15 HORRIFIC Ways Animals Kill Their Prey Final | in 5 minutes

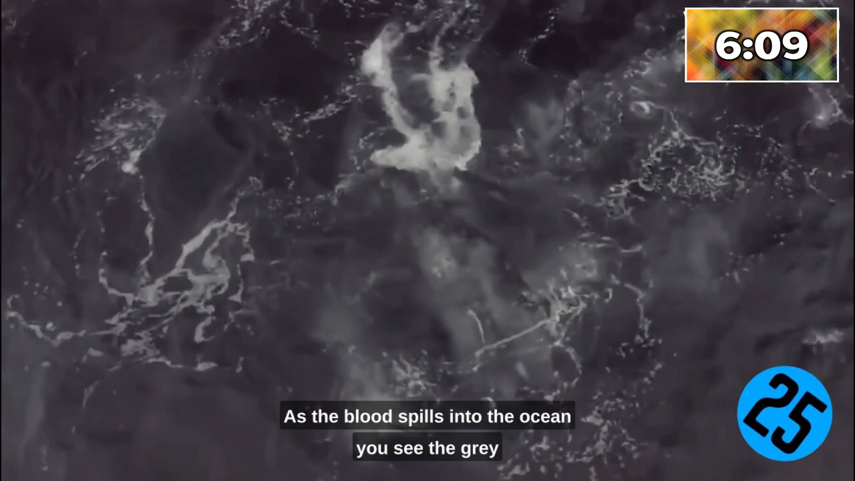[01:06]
You see the gray whale begin to lose the battle until it eventually dies.